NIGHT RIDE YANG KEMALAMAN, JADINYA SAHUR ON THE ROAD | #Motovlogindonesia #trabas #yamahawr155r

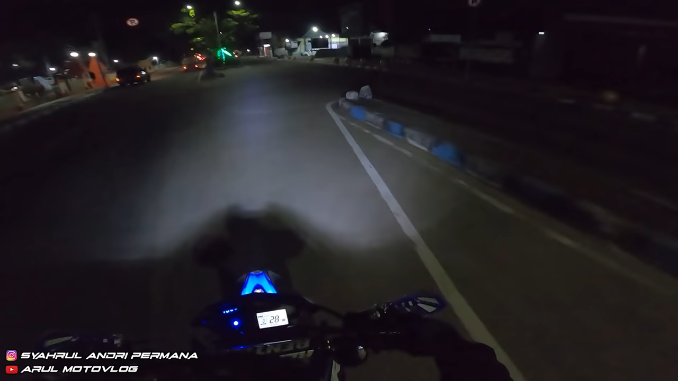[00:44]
Yoi, kembali lagi bersama Rul Motovlog. Jadi ini tuh jam hari apa ya? Jam udah masuk hari Jumat. Iya. Udah masuk hari Jumat. Jam berapa ini? Jam kok di motor masih setengah 12 sih. Padahal di HP udah jam 12, cuy. Yang salah jamnya siapa? Jam HP kah atau jam motor?
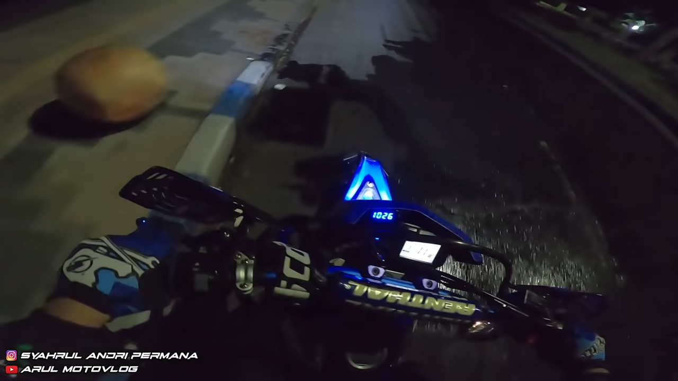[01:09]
Jadi kita mau ke apa, NR ke Surabaya, jalan-jalan sampai sahur, sekalian nyari sahur gitu. Tapi ini mau ke ATM dulu, terus apa ngisi bensin, tinggal 3 garis soalnya.
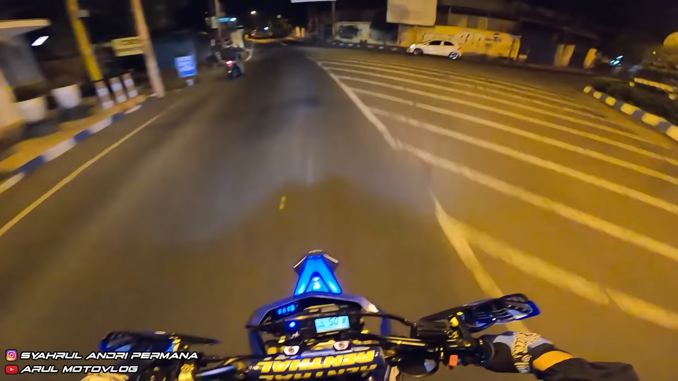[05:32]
Sangar kan? Ngebas, suaranya ngebas terus bulat. Tarikannya juga enteng. Lewat mana? Asli NR jam segini ke Surabaya gabut aja. Sekalian nyari sahur katanya.
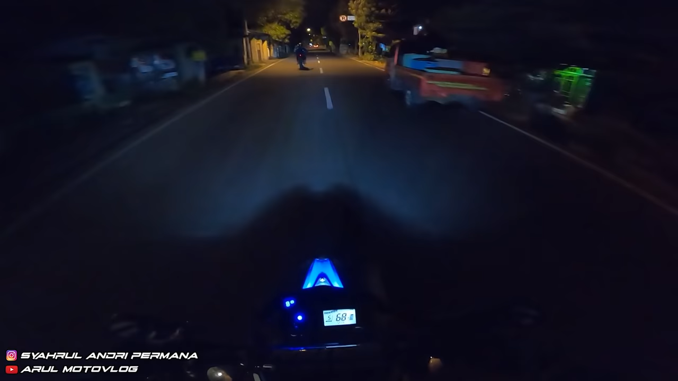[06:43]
Ini kalau daerah sini kalau jam siang pagi gitu rame tuh, macet. Kanan apa kiri? Oh, Surabaya tuh kayaknya tuh lewat jembatan sana kalau enggak salah. Kita naik muter jembatan terus ke arah sana.
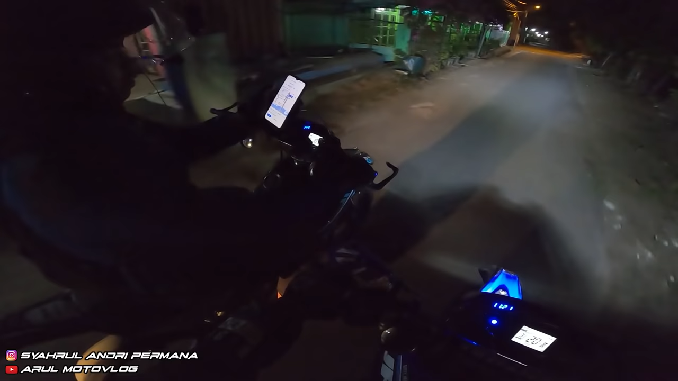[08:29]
Oh, berarti benar. Takutnya tol aja, kayak tol soalnya.
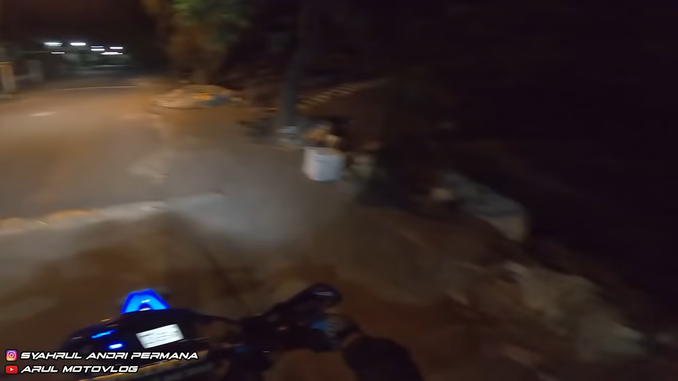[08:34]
Ini masuk gang-gangnya orang aja. Knalpot berisik kayak gini. Oh, bukan. Kirain tol aja.
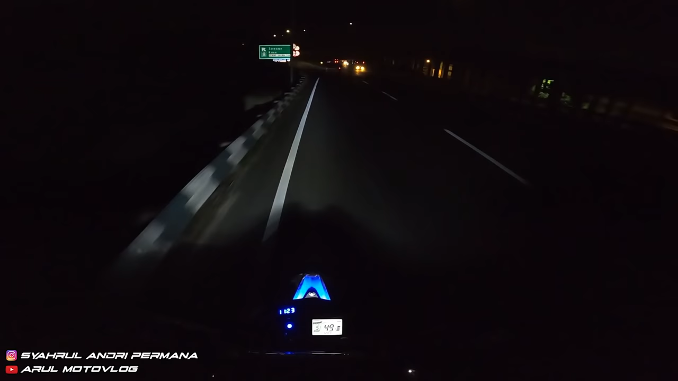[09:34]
Asli cowok ini mah kayak model-modelnya kok kayak, oh bukan. Motor, ada motor ternyata. Soalnya model jalannya kayak jalan tol tadi naik.
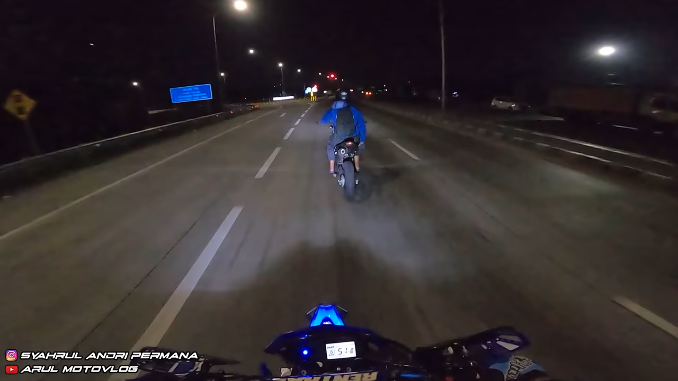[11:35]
Soalnya jalur ini kayaknya, iya ini kiri apa lurus? Gunakan satu part untuk kendaraan. Oh ini masuk tol, ini keluar tol. Cina Railway. Ini nggak tahu udah nyampe daerah mana ya? Masih jauh nggak? Nggak tahu. Kayaknya mah masih jauh. Wow, jalannya lumayan apa?
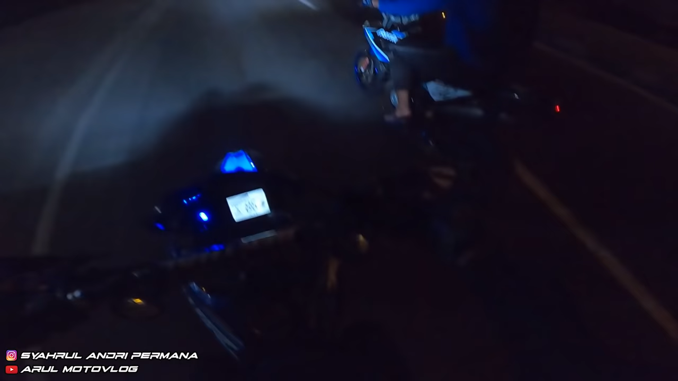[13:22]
Temennya yang pakai CRF ketinggalan anjir. Si Tegar kasihan. Kita berdua ngebut. Enggak ingat teman di belakang ketinggalan. Woi. Ngebut juga dia.
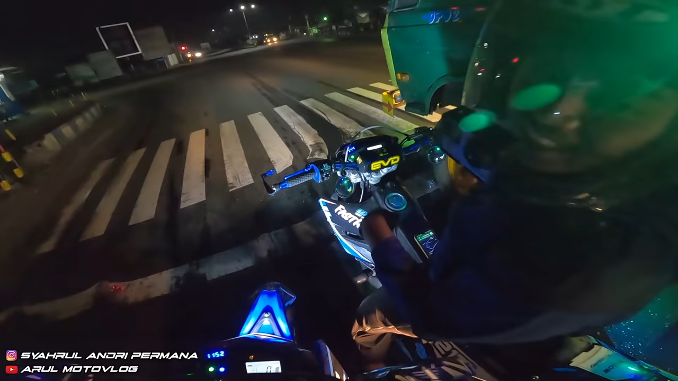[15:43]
Oh. Kenapa ya beda rasanya gitu kalau bawa motor. Ada mobil besar dari belakang.
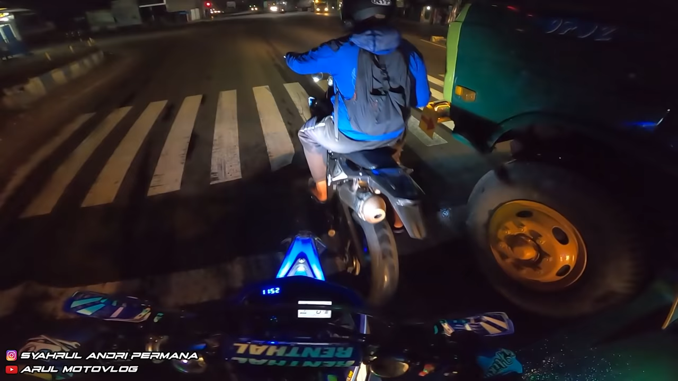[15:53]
Mau belok kiri dia. Bis bukan mobil. Aku di situ ya. Oh ternyata yang bikin macet bukan aku, cuy. Tapi ini angkot sebelah, jadi bis gak bisa jalan. penting mah udah ngasih jalan, cuma dipele sama angkot.
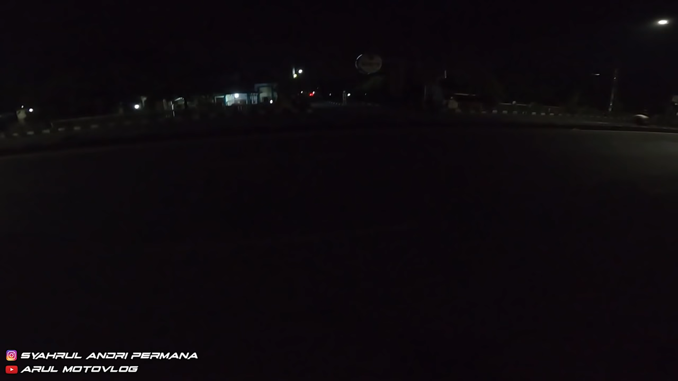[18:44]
Itu ada apa sih namanya? Reklame Herosin. Bedak. Bedak yo, bedak yang gatal kan? Bedak kayak salisil kan? Oh makanya Herosin, bedak Herosin anjir. Pabriknya apa di dalam situ mungkin kayaknya. Makanya pas nggak ngeliat kalau kapal api, nggak fokus.